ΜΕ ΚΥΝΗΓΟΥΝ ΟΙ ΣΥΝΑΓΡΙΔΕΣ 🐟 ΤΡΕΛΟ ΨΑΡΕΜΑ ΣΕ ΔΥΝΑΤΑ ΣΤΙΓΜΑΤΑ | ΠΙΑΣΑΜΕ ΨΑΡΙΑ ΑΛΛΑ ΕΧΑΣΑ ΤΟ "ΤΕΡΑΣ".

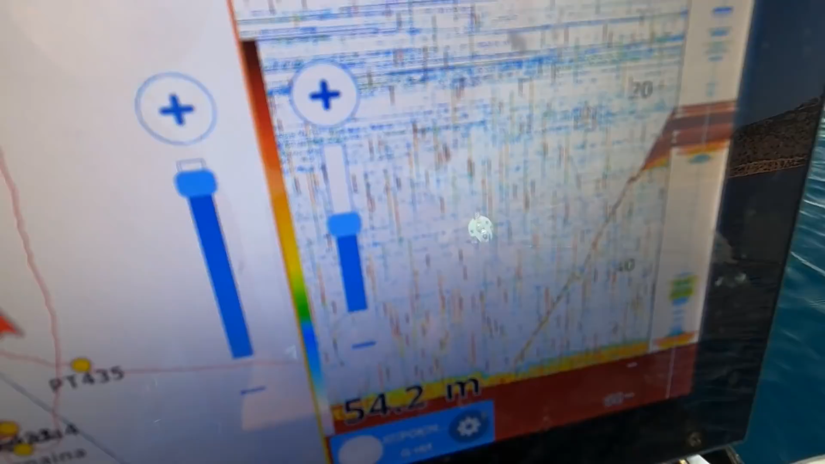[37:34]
On screen: depth 54.2 m
Ναι. Και ήρθε. Δεν ξέρω, δεν μπορώ να σου πω αν είναι φακρύ ή συναγρίδα.
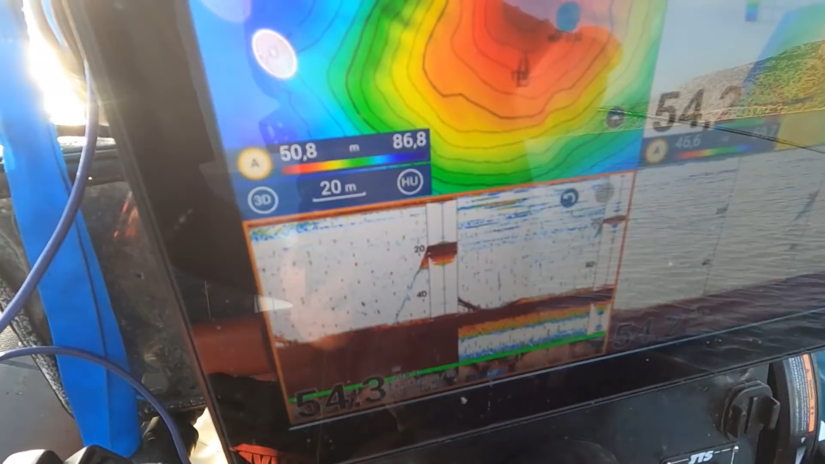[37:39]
Κοίτα εκεί. Πώς έβγαλε το.
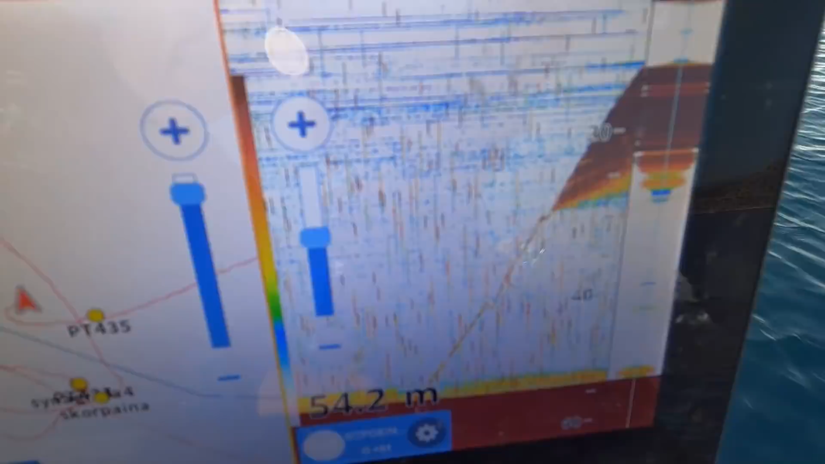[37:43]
On screen: depth 54.2 m
Δεν μπορώ να σου πω αν είναι φακρύ ή συναγρίδα. Αν είναι συναγρίδα, δεν είναι πολύ μεγάλη.
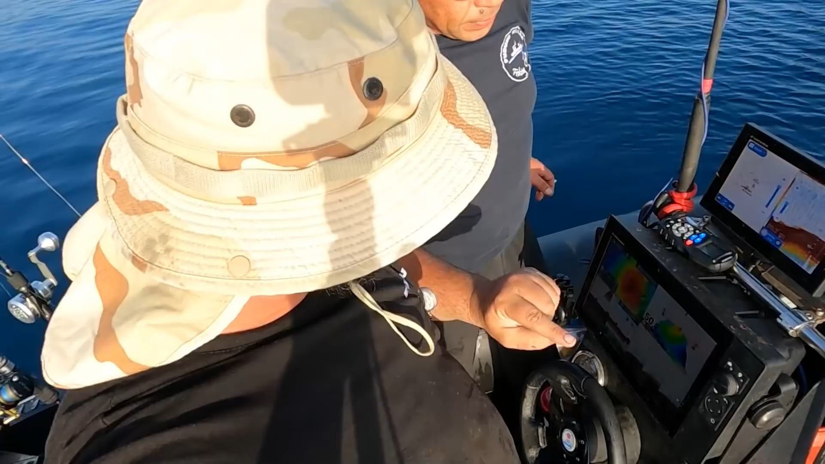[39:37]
Σταματήσαμε στον δρόμο, πήραμε το Φαγκρόπουλο. Είδαμε πώς είχε κάτω. Ε. Ναι.
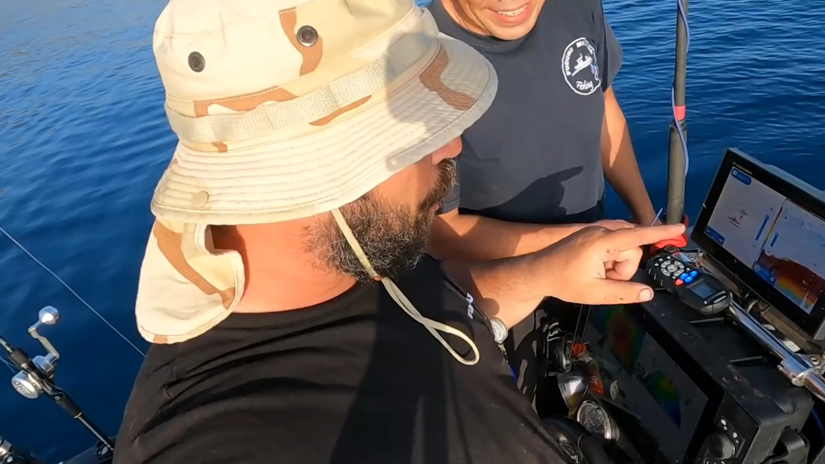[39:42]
Να το στιγμιότυπο. Ναι. Εδώ είναι το στιγμιότυπο τώρα που ναι. Είναι το ψάρι. Αυτό δεν ξέρω για ποιον το κάνει, θα καταλάβει μάλλον ποιο το, ναι.
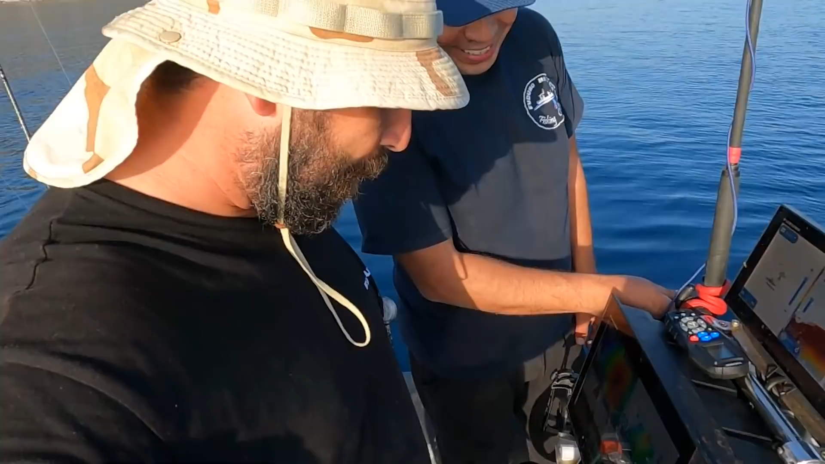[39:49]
Το δει. Είμαστε πάνω εδώ, να τι ξέρω. Ωραία, τι ωραία φαίνεται.
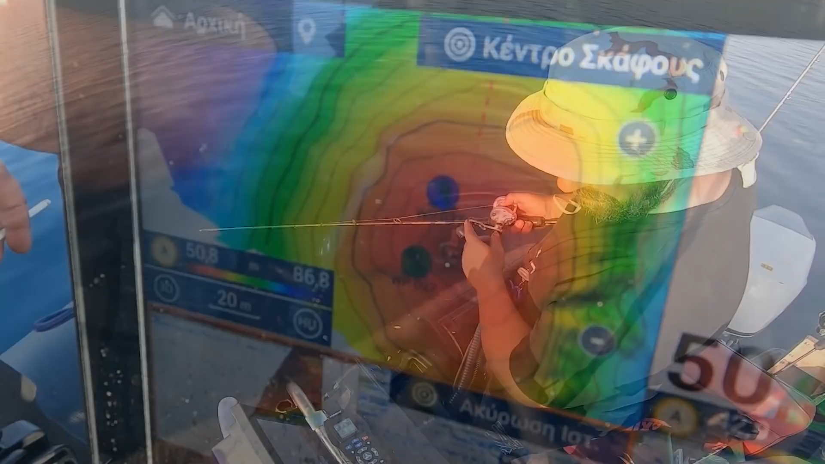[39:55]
Κοίτα εδώ τι γίνεται, μάλλον. Δεν βλέπω τώρα. Βλέπει, δεν βλέπω. Ναι.